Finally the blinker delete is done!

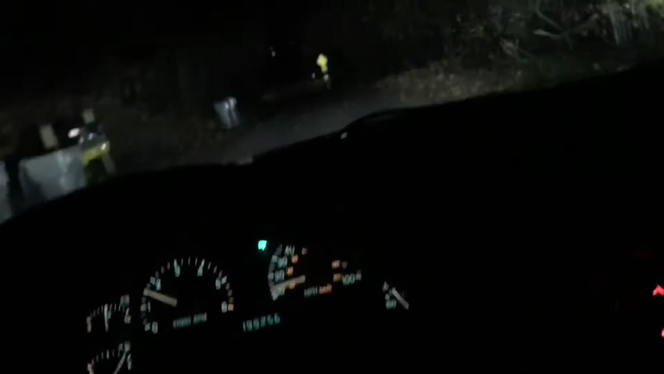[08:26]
Alright So I never showed you guys What it actually looks like driving So let me turn off the headlights And
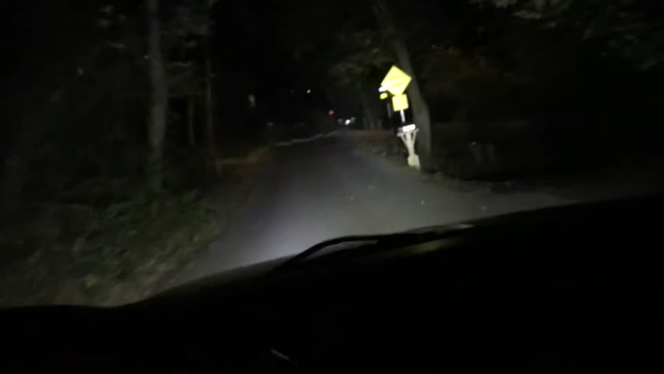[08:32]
That's It's not the brightest thing A little bit brighter Then you turn the headlights back on I think it's pretty bright But Um That's what they look like All done